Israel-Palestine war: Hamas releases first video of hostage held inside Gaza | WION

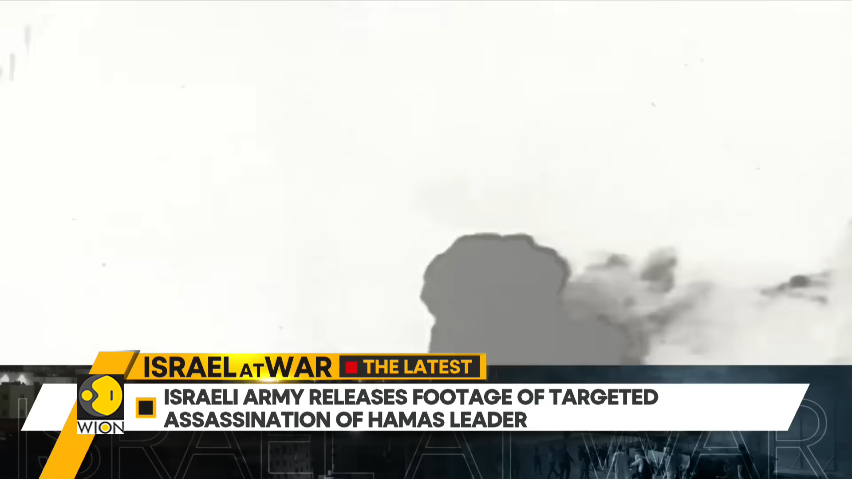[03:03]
The army says that they have killed the head of the Hamas Shura Council, Osama Al-Amsini, in Gaza City.